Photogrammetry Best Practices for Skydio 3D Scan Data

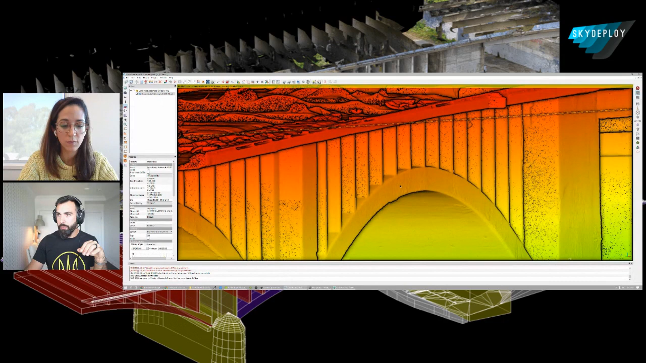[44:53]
It's a totally free software. I think it's made by like one person. It's absolutely amazing, but it has a lot of tools or a little bit of the learning curves, a little steeper, but it's, it's very easy to pick up once you get what you're doing. Uh, and I just some sample here. So right here, I just tell it 30% of what I input. Give me that.
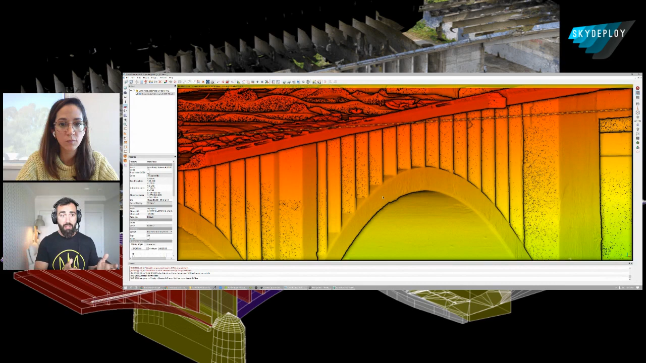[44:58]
And then I export that. And then I'm ready to start doing the line work. Uh, which is again, what you see here. So there's no need for 100% of them.
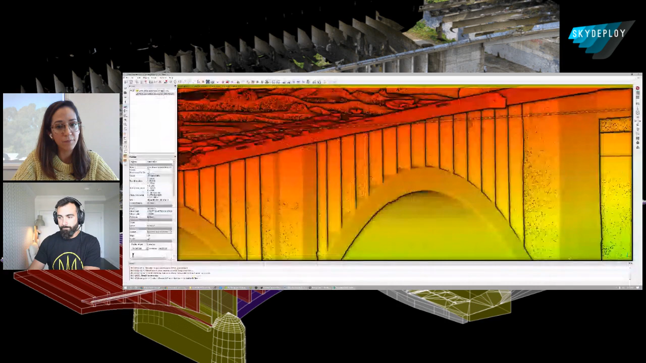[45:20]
Good point. Yeah. So cloud compare.
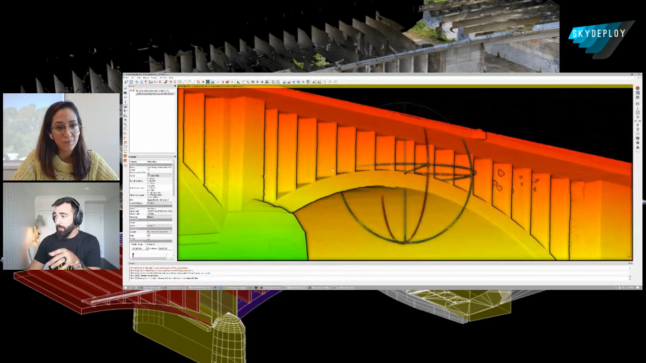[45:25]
Uh, I really recommend everybody goes out and, and, and, and picks it up and learns it. It's so powerful. You can do all kinds of different things on it, but ultimately it's the images that matter, right? So if you have good images coming in, you're going to have good data. Like this going out. Uh, and then not all the software is, is the same.
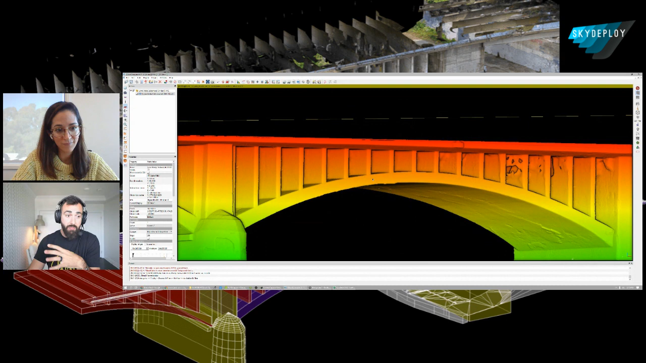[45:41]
Some software will struggle with certain images. Some software may not. Um, and even how they pick the points can be different. Question. Now for this specific work, did you need your spatial accuracy?
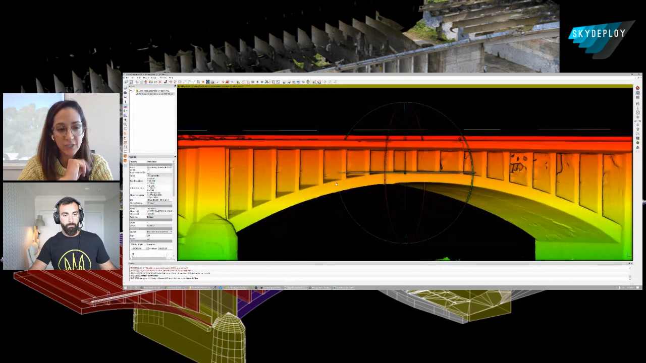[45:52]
Cause if you're doing line work, I will expect that you're, you know, as long as you have good enough relative accuracy, that will be. And off. Yeah.
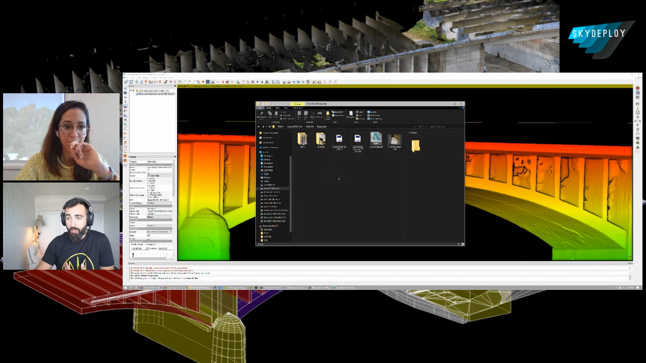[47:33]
I'm not the line work experts. I always subcontract that. Right. So that's like, that's like a lot of clicking in front of a computer screen and it's, it takes like a ton of practice to get really, really good at it. So I, I don't have the time to pick that up as well on top of everything else. So I, I, I send it to really good people that I've found on my network and give some suggestions, but you know, they use, they seem to use Revit quite a lot. Yeah. So that's, that's what I've seen,
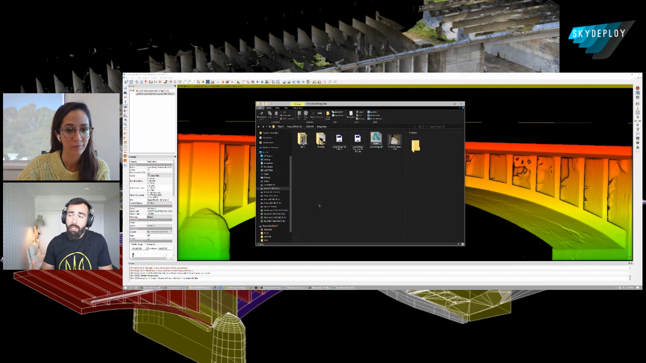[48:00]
but ultimately all I'm giving them is that point cloud that was exported in that step that was then subsampled in, uh, in cloud compare and everything from then on is up to, uh, what you do on Revit to,
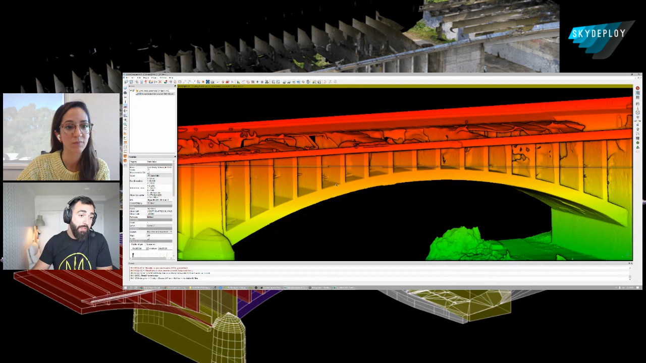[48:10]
to extract these, uh, these lines and profiles. Amazing. Um, thank you for that.
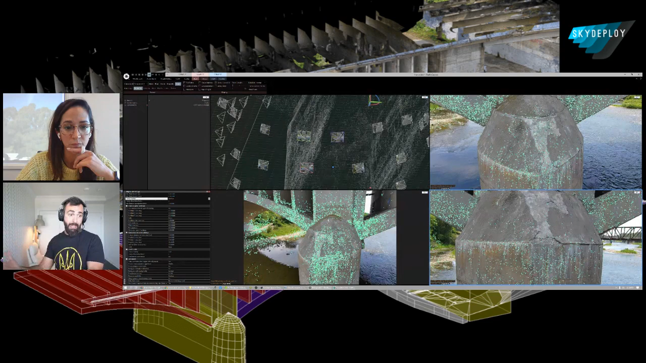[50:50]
but it's when you start to figure it out, it's really not that bad and it has a lot of sort of flexibility. So here I'm able to show four different things, but they all relate to the same, uh, area. Um, and sort of what you're seeing here as well, which I think is really cool is the matches. So these green dots are where the software found similar features across all of these images.
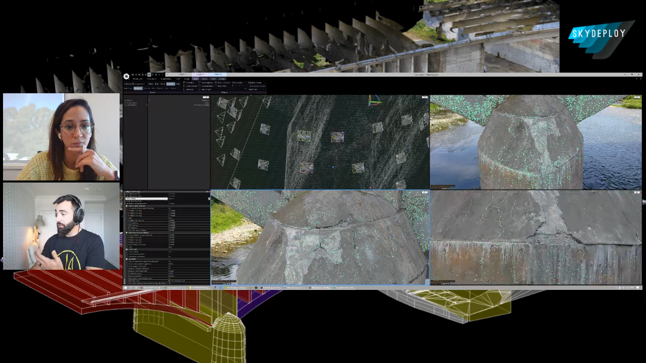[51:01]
So if you'd like to see even more detail about that, you can do this show matches and it'll start drawing these lines between them. And it really helps you understand like what's going on. If an area isn't working well, is it because I don't have matches? Is it because the, the image needs some retouching? Do I need control points to sort of help it align those things?